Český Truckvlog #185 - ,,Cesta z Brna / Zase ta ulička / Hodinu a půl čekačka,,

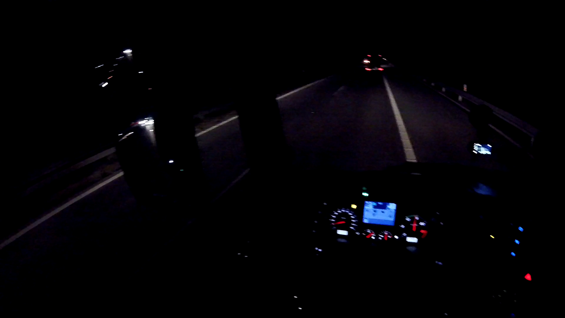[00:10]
Čau vesliči! Tak jsem si v práci Právě teď se nacházím na dálnici D1 Já se teď vracím z Brna jsem přibližně na nějakým 66km a máme tady nějakou dopravní komplikaci. Tak jsem zvědavý, co z toho bude. Samozřejmě záchranná ulička.
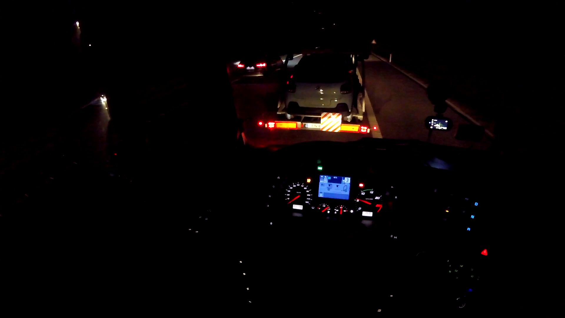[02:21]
Nikoho to nezajímá, tjove. Ten taky dojíždí, zpomaluje, jede krokem po dálnici, a nebliká. Až teď, hele. To brzo. A malinká pochvala, oni aspoň dělají záchronou uličku. No a je po uličce. Hlavně, že se ten autobus cpe.
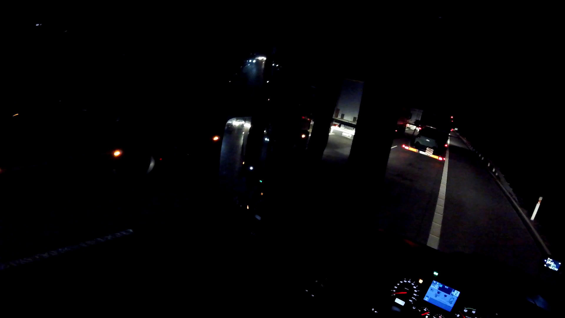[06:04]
Kolikrát se mi stalo, že byla mi nějaká nehoda. A odtahovka tam nějak musí taky dojezt, že jo? A když nemá policajní doprovod, tak je to trochu těžký, no. Toto je Srb. Toto je Cozač. To je Brňák. Tak. To mi řekni, jestli ti kamiony prostě serou doleva. A mi řekni někdy od proč, jako.
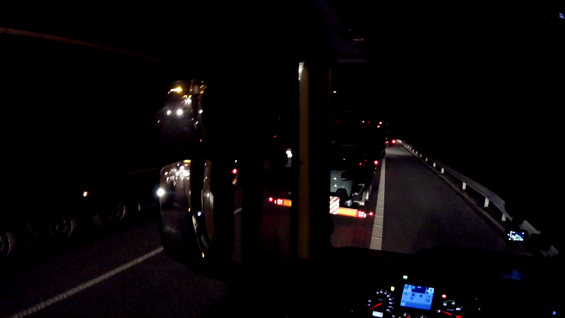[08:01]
To víš, že jo, no. A pak ty dálníci nemá být zasekalný, prostě. Každý tady, ty vole, překáží. Neumí tvořit takovou uličku, jakhle to prostě dopadá. No, to je ono. To je ono, prostě, no. A ty se tady spejš, jakoukám ty, oktávku. A teď se dívit, jak se ta ulička zpátky zavře, jo. To bude taky sranda.